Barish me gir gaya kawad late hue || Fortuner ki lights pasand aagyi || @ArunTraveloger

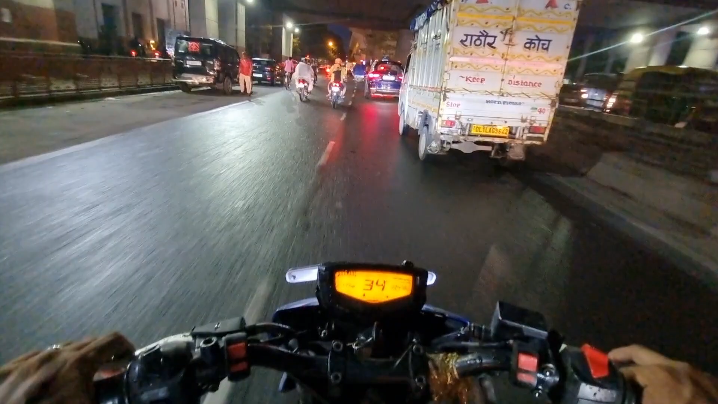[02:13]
हैं, जब क्लाइंट ही नहीं मिलते थे फ़ायदा क्या था जाने का।
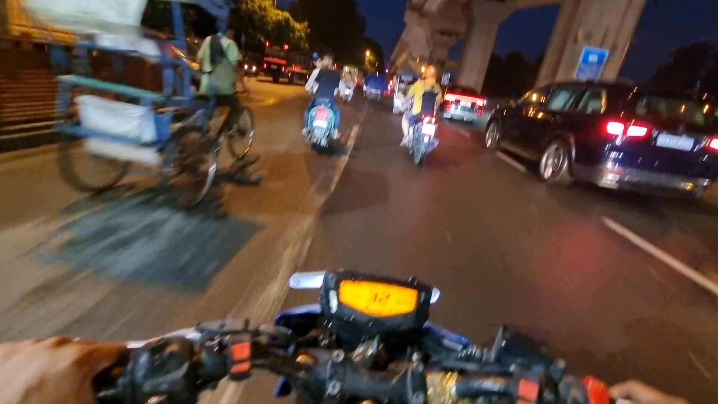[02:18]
तो इसलिए मैं वहाँ का कैंसिल करके मैं अब यहाँ निकल रहा हूँ, जो कि शॉर्ट रूट पे मेरा काम था वहाँ जा रहा हूँ।
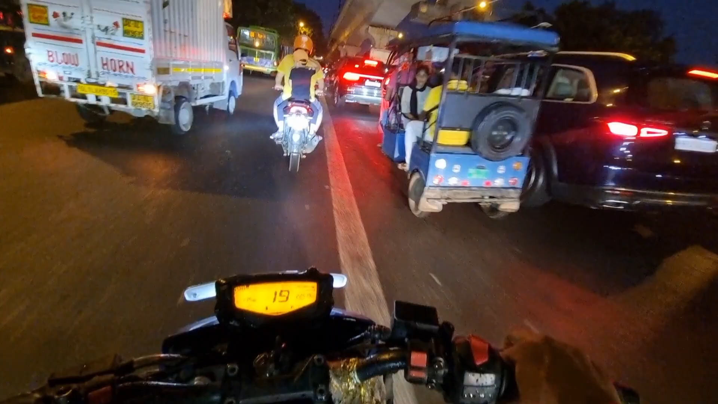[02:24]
क्या बात है, गाड़ी चिपका के चला रहा है, उसके साथ मच्छरी वाला ऑडियो है, चिपका के चला रहा है, मतलब बिल्कुल ही,
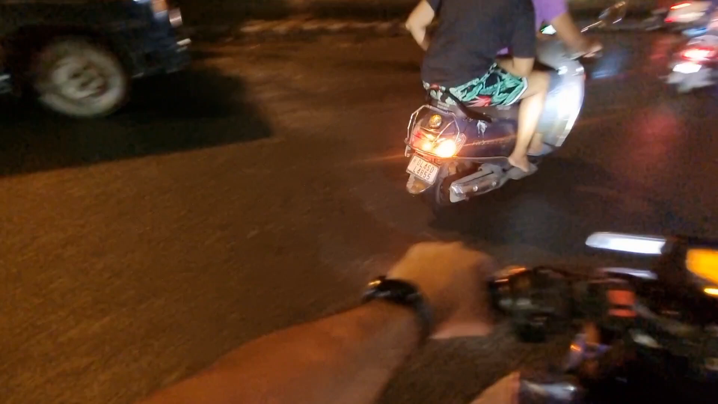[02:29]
मतलब इसके कमीशन नहीं छोड़ना। बारिश से सारा सिस्टम चेंज हो जाता है,
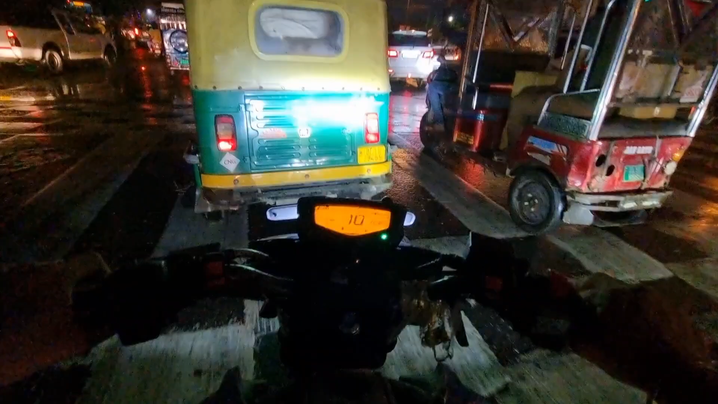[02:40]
एकदम से रश गायब हुआ था, एकदम से रश आया था रोड पर। ये जगह फॉर्च्यूनर अच्छा लग रहा है, देखो क्या मस्त ब्लिंक कर रहा है।
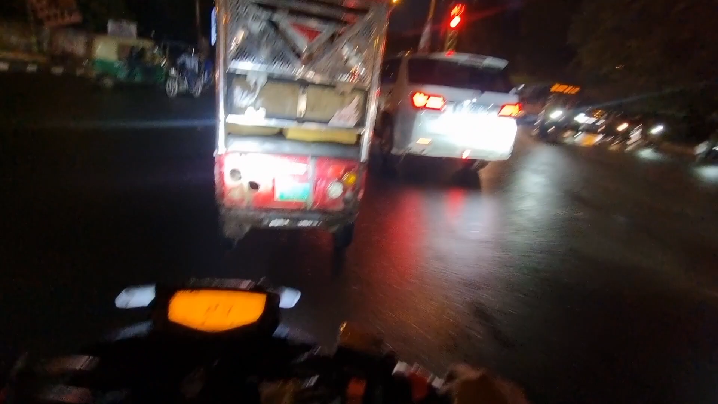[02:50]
फॉर्च्यूनर वाले की लाइट बढ़िया लगी मुझे, तो लाइट दिखाता हूँ आपको, अभी देखो,
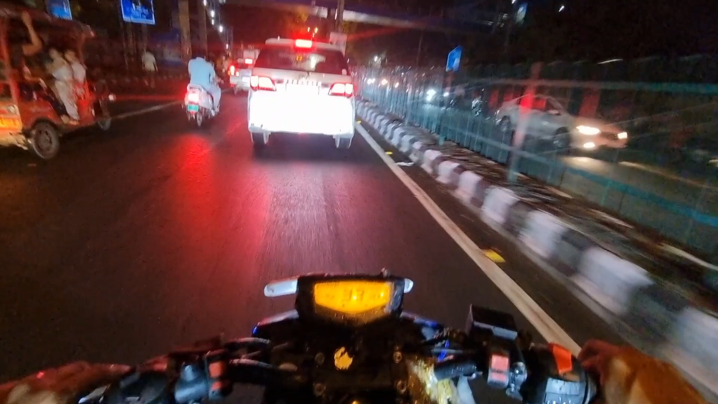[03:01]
ये देखो अब ये हो गई, जब इंडिकेटर दिया था इसने तो इंडिकेटर की तरफ ब्लिंक कर रही थी उधर राइट साइड में,
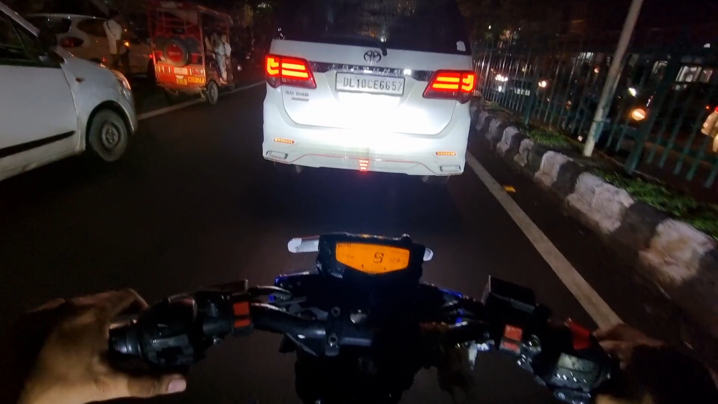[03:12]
ये देखो क्या बढ़िया लग रही है, मज़ा आ गया फॉर्च्यूनर की लाइट देखते।
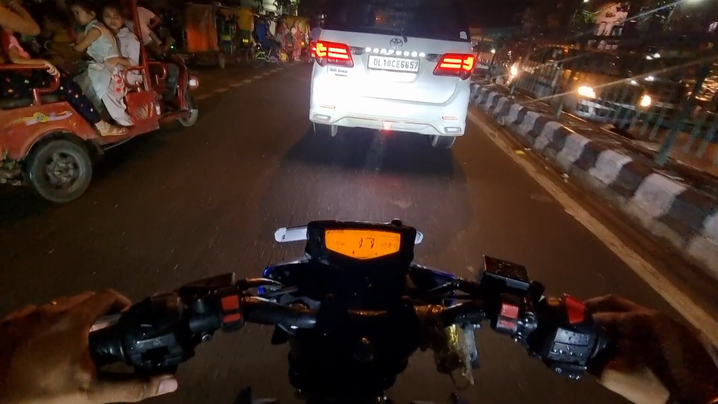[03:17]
तो ऐसी फोर्ड की उम्मीद है मैं भी लगवा दूँगा, लेकिन मेरे में जगह ही नहीं है, पीछे स्टेप नहीं है, आई एम सॉरी फॉर। तो भाई चल रहे हैं, देखते हैं हल्की हल्की बारिश अभी भी आ रही है, मेरे को लग रहा है बारिश तेज ना हो जाए मैं फंस ना जाऊँ जहाँ जा रहा हूँ।
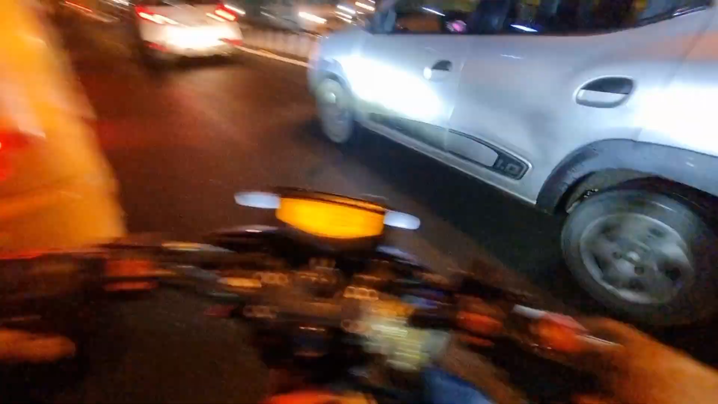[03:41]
रुक गया, क्या हो गया भाई,
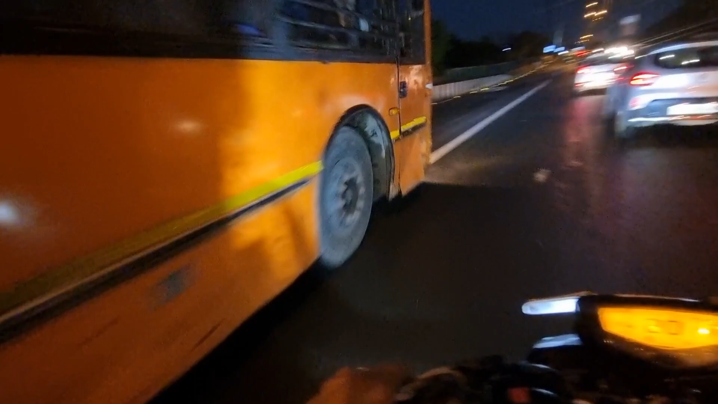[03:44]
किसने बुला लिया, चलते चलते ब्रेक मार दी, और बारिश का टाइम है सडनली ब्रेक कैसे कर दे। तो मैं कह रहा था हल्की हल्की बारिश अभी भी आ रही है, कुछ कुछ
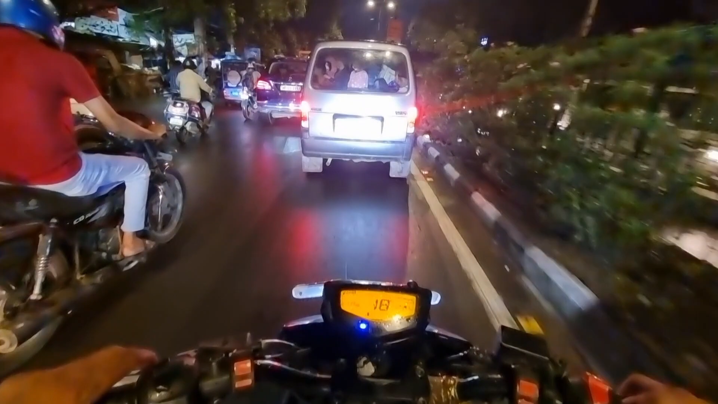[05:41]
ये होता है यूटिलाइजेशन, इसमें आराम से 15-20 बंदे होंगे,
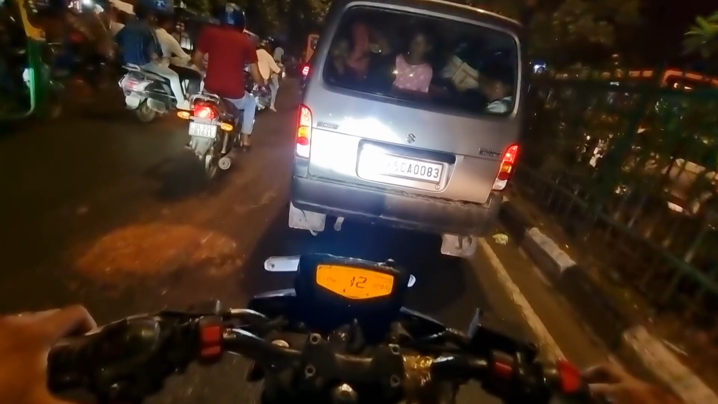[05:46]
दो तो चार बच्चे छः तो पीछे भर रखे डिग्गी में। ये तो ये होगा, एक ही बैठी बेचारी कोने में, 7, 8, 9, 10, 11, 12
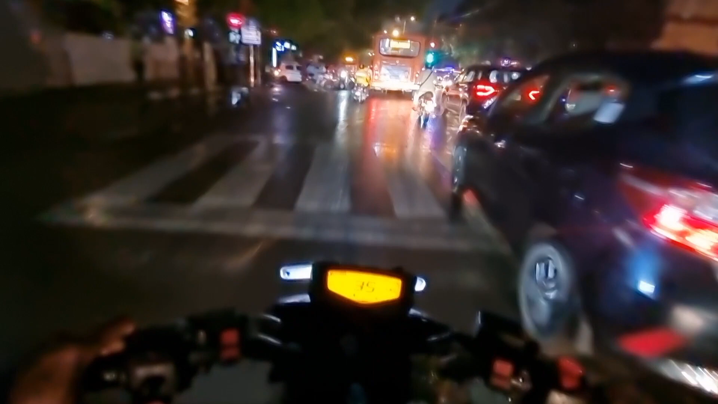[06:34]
ले लो हटा नहीं रहे लोग, अरे आए कर लो यार तुम, क्या बदतमीजी हो गया बिल्कुल ही।
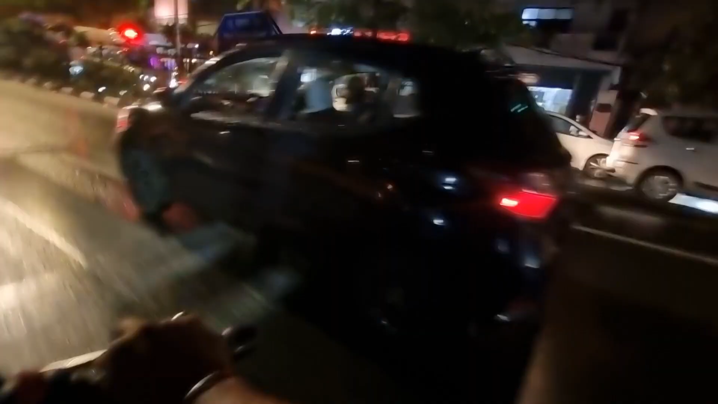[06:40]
ठीक है एम्बुलेंस आती हुई खड़े हुए हैं, कैसे पागल लोग हैं।
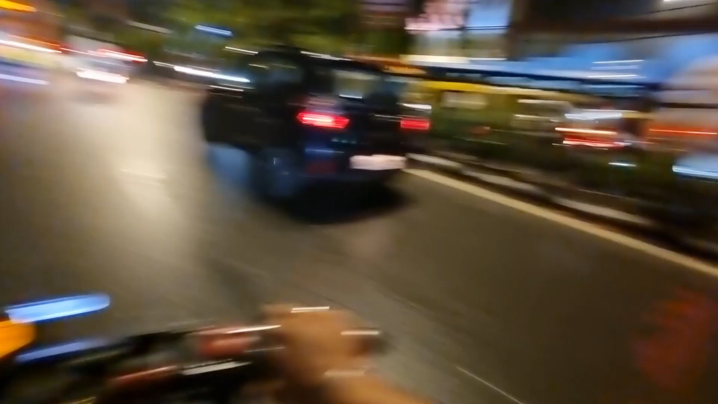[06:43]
पावर डाल लेट हो, तो बड़े पागल लोग लगे खड़े हुए हैं। ठीक है एम्बुलेंस हॉर्न बजा रहे, सारन बजा रहे, हॉर्न दे रहा, सब कुछ दे रहा है, हटाई नहीं रहे। मन तो करो करके अभी बताऊँगा आगे कर। ऐसे दिमाग से पैदल लोग होते समझ नहीं आता।